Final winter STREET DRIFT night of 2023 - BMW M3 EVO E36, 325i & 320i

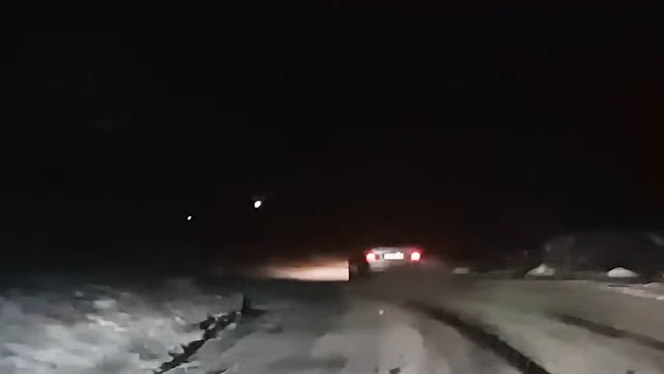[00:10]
This bloke almost crashes a few times too, but he's good nonetheless.